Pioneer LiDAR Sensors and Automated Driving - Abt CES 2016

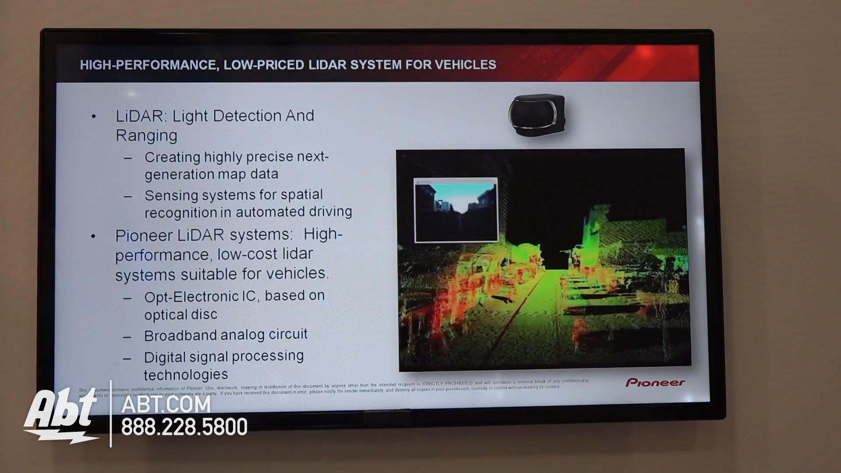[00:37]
And that LiDAR sensor on that Google vehicle is about $70,000. So that's not very realistic. That's not really realistic for the future of autonomous vehicles. What we've done here to show is we're showing a LiDAR sensor that is priced under $100
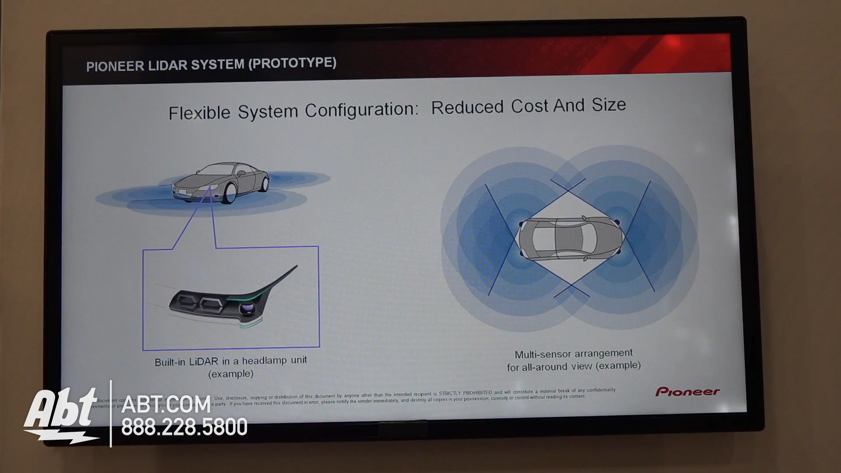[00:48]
that's miniaturized down to basically the size of a golf ball.
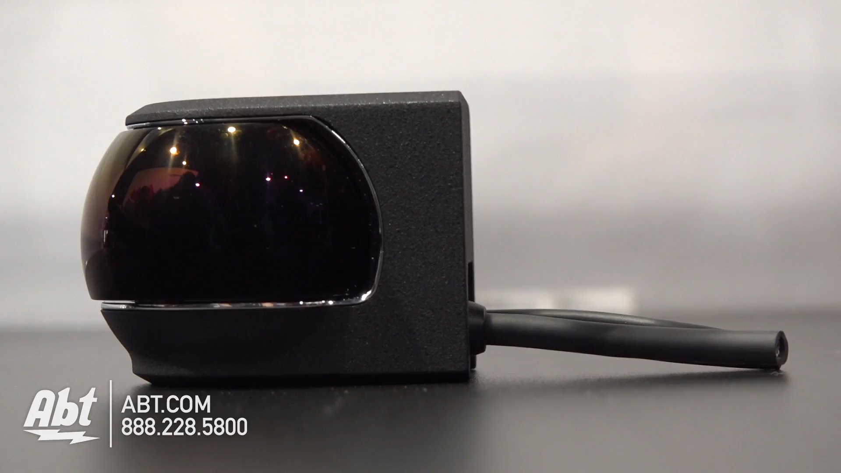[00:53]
And this LiDAR sensor collects data around the vehicle as it's driving, three-dimensional data. And that gets put on top of a traditional map that you might use on your
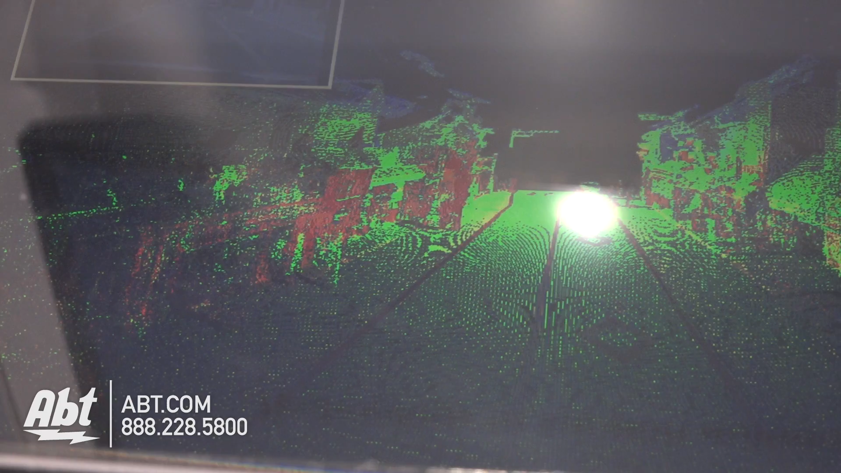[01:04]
phone or in your in-car navigation system to help position the vehicle more accurately on the road.
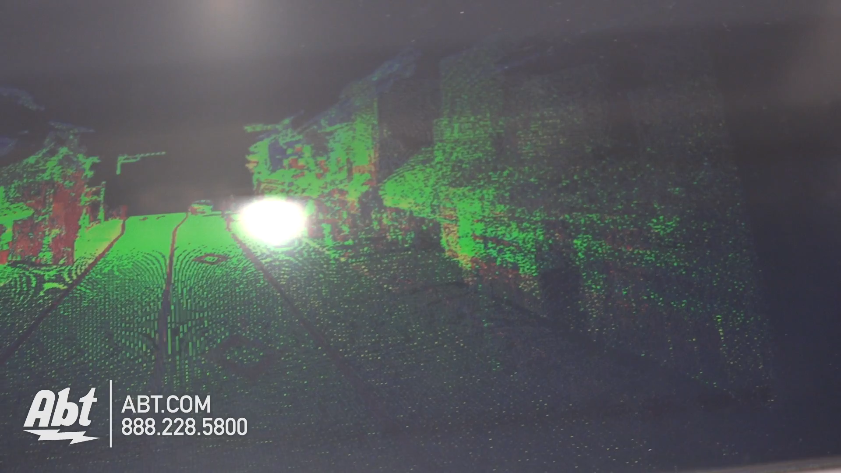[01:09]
An autonomous vehicle has to know exactly where it is as it's driving so that it can drive itself.
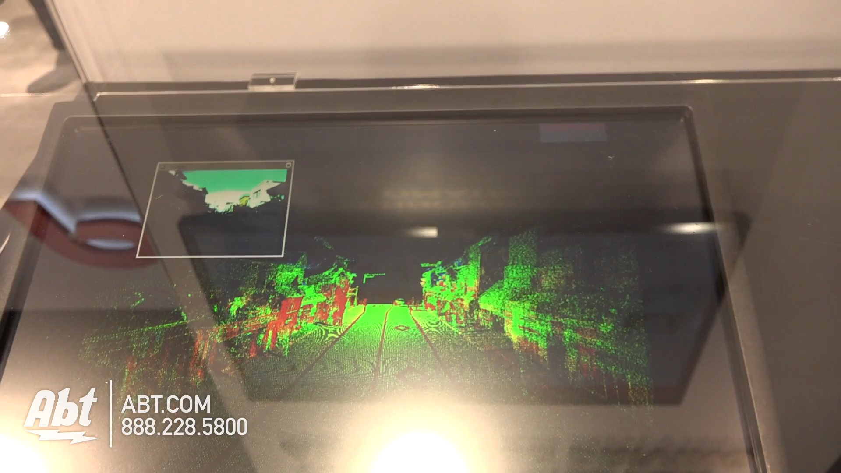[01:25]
So because the LiDAR sensor is now a realistic component and because we can collect this three-dimensional data now and put it within map databases,